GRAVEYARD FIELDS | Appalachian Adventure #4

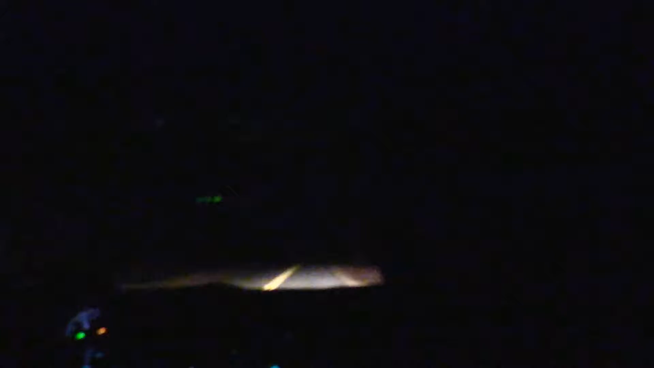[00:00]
like I think it's just a road actually. Looking at the map. Oh shit!